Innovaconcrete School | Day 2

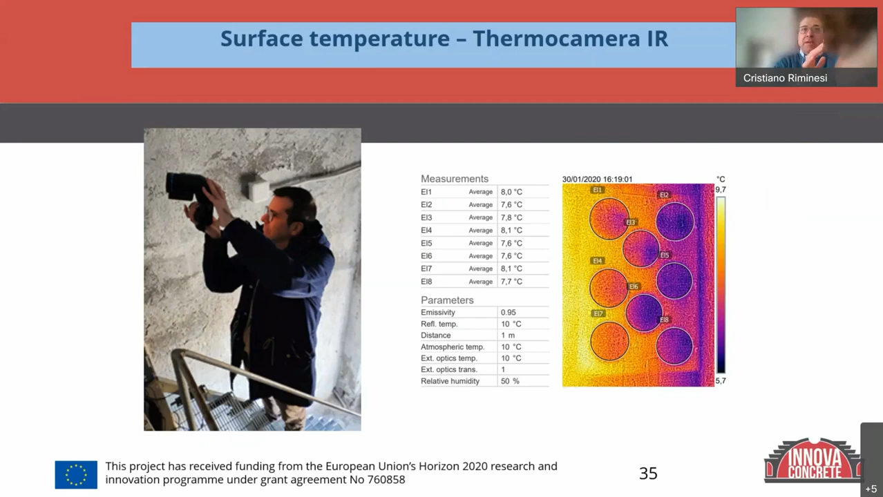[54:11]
On screen: scale top 9.7°C, scale bottom 5.7°C
area created with the area untreated, we can understand the efficacy for the transpirability of the applied products.
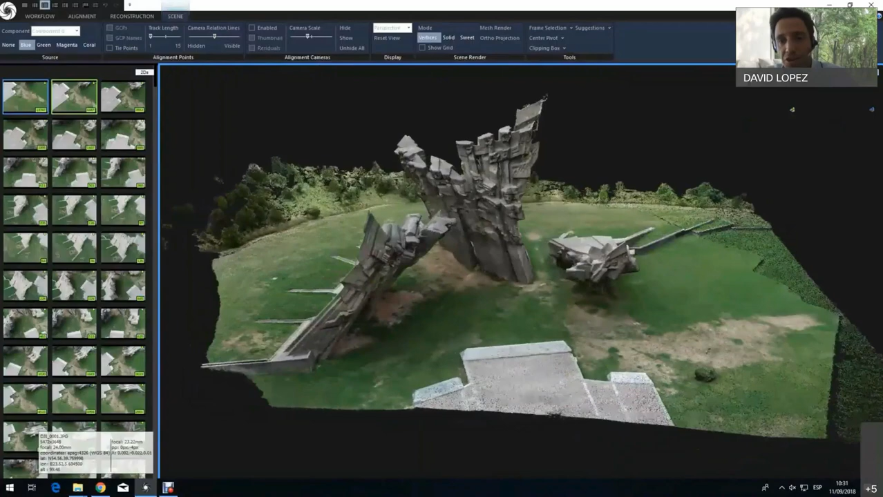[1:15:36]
Besides this, we need to conduct a geometrical definition in order to understand how this
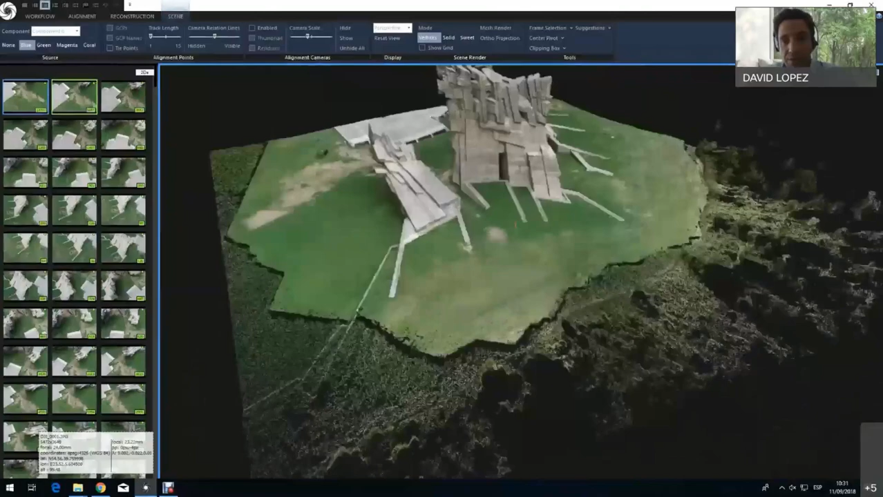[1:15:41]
how these monuments are, which are the different elements that they have, and how do they behave.
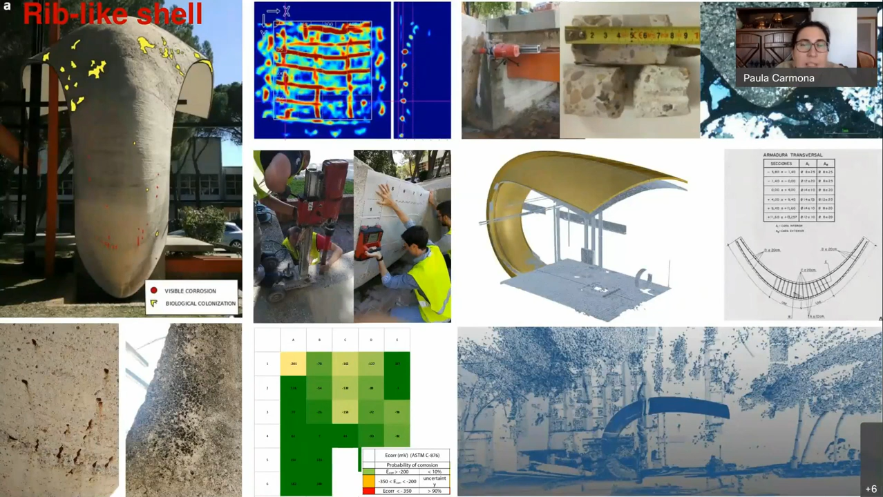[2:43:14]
Represent, as you can see here, no, these are all the kind of tests we perform. Representative core samples were drawn from hidden places, and we study those samples in the laboratory. We characterize the composition of the composition of the cementitious matrix. We also determine the porosity or the SEM and aggregate ratio, to name a few properties, and the field measurements,